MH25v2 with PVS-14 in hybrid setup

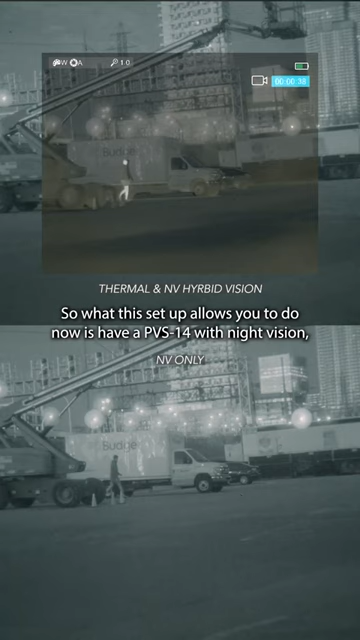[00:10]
So what this setup allows you to do now is have a PVS-14 with night vision and then MH25 with thermal vision right by side by side.
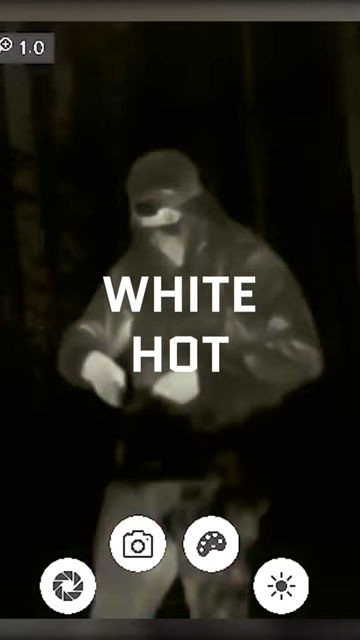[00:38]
Like I said, you have different color palettes like white hot, black hot, red hot, and rainbow.
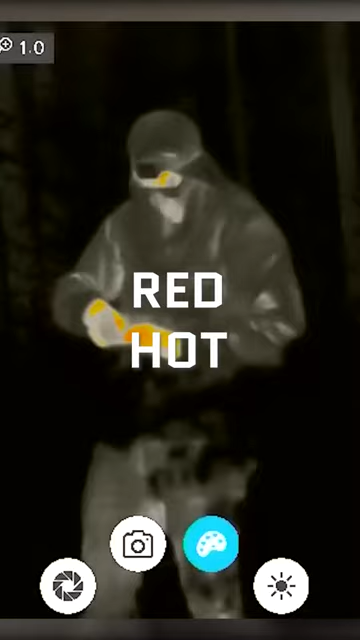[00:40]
So a lot more capability with something like a setup like this over something like a Jerry C Cotty or something like that.